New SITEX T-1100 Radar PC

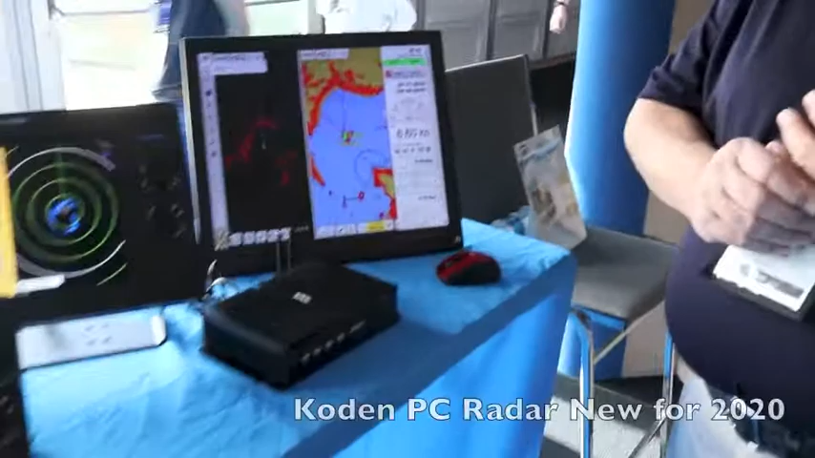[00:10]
Now what PC Radar does is it gives you a black box radar that Ethernet plugs into your navigation computer. It works with the Rose Point software,
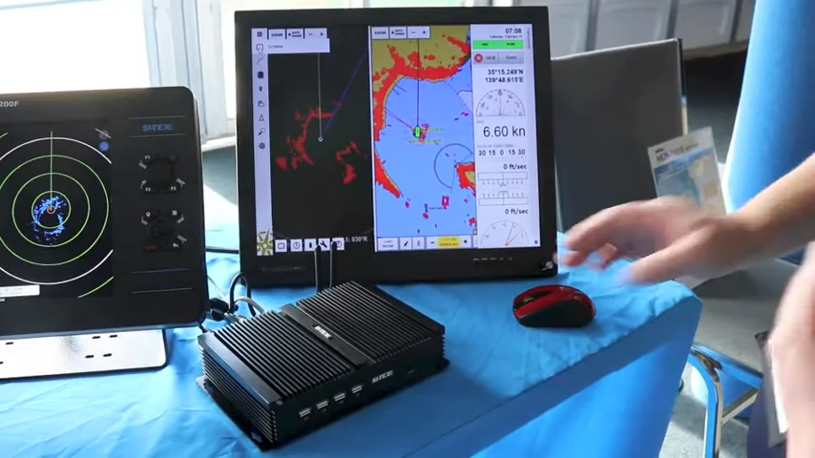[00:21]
so you can have your navigation software overlay your radar onto it, give you complete control of your radar.
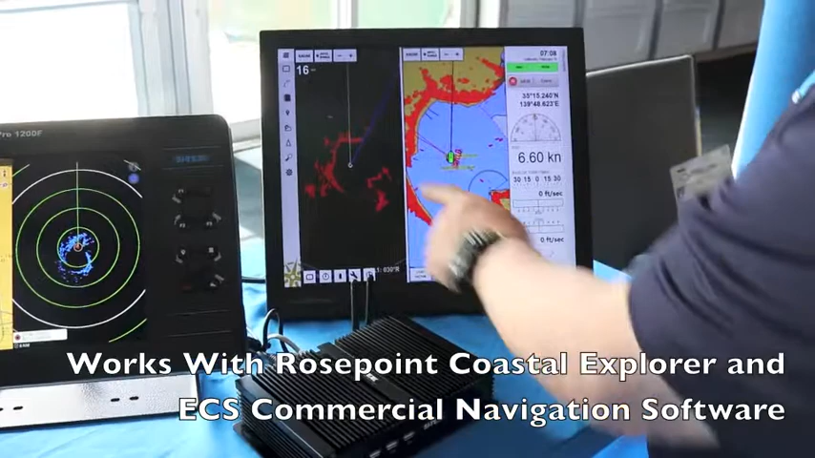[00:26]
You can split screen it. If you want to just go full screen radar you can do that as well.
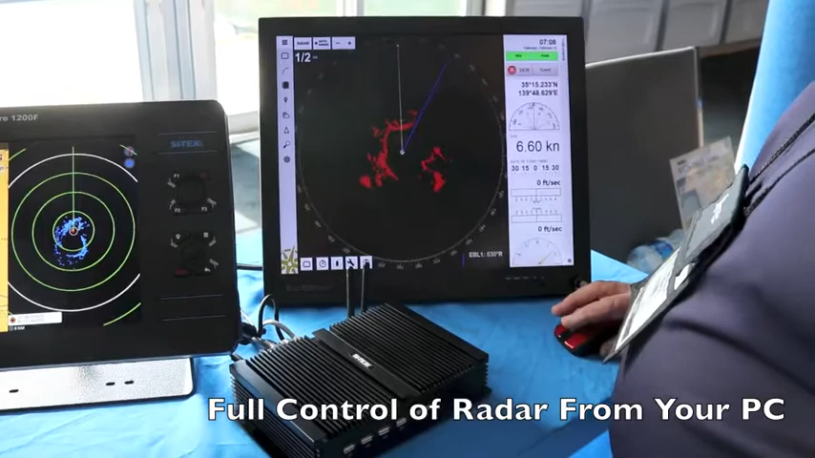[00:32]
Just click on over here, all done with a mouse, full control the radar.
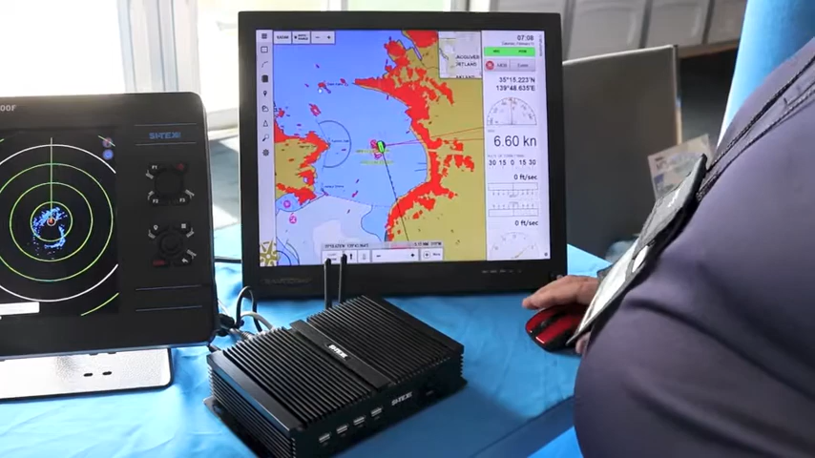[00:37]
You can also go to a full screen with radar overlay, go to a split screen with an instrument display on the sides.
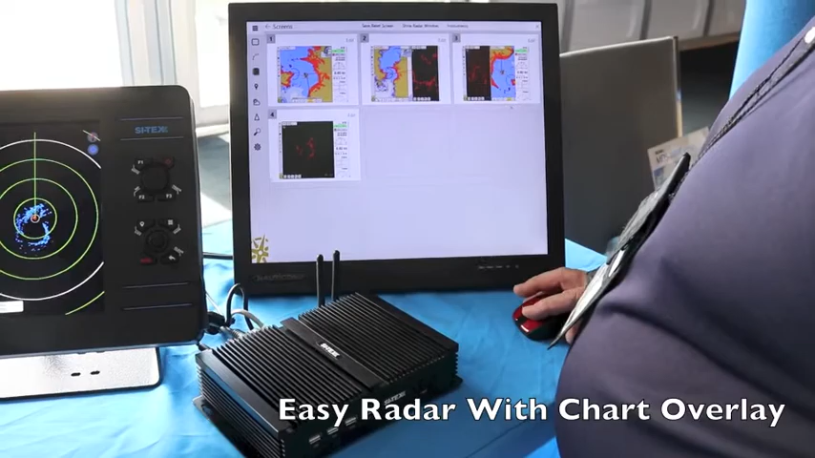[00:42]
We've worked very closely with Rose Point. This works with the Rose Point Coastal Explorer, also works with the Rose Point ECS commercial navigation software. One of the nice things with it is it's very simple to run. It's very, Rose Point has made it almost bulletproof as far as operating the radar and interfacing the radar. You just plug it in and away it goes. The unique thing with this radar is it's basically, the radar itself is just a control box.
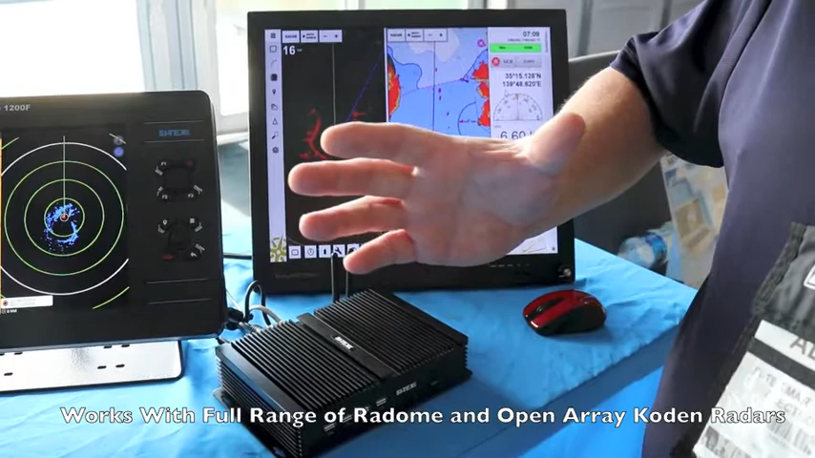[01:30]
You can have a 25 inch radome, a 4KW radome. You can have a 3 foot or a 4 foot 4KW open array antenna. You can have a 6 foot 6KW open array. You can have a 12KW open array. You can even have a 25KW open array. Any of the radar antennas that Coden makes will work with the PC radar and the Rose Point software.
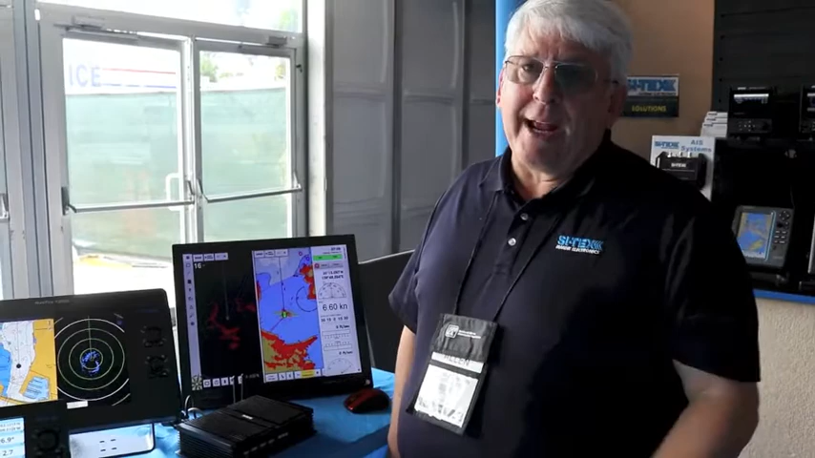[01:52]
And this is brand new from Cytex Coden this year and it's really going to make a big splash in the market.